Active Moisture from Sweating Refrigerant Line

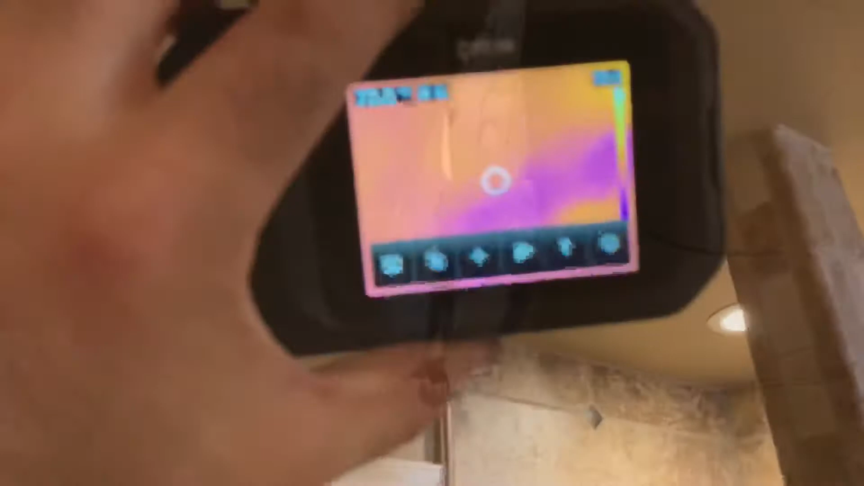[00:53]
is through my infrared camera my thermal camera you can see these cool spots cool spots are usually indicative I mean it can mean it can mean other things
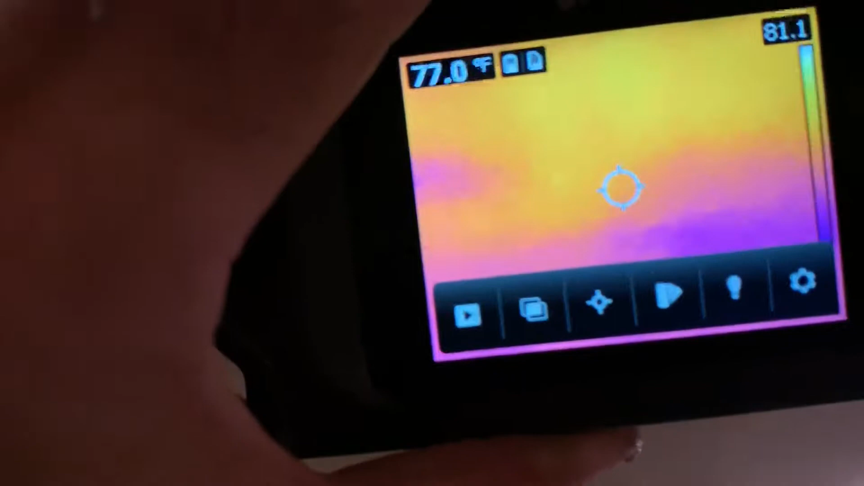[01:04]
On screen: spot 77.0°F
but it's usually indicative that there might be moisture especially if you're in an area where you're already suspecting that and so that's that kind of you know increases our
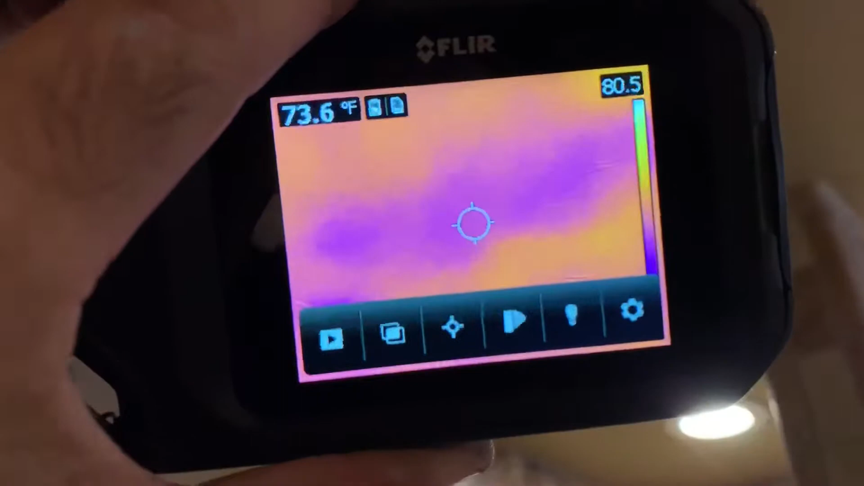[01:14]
On screen: spot 73.6°F
belief that there is an active moisture problem here